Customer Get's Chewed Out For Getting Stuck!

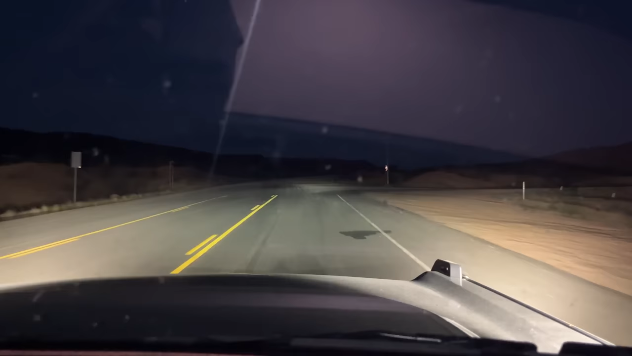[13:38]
this is where the pavement ends
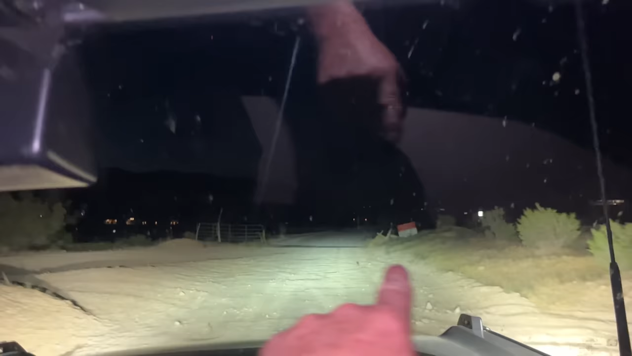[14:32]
there's pavement right there here's our sharp turn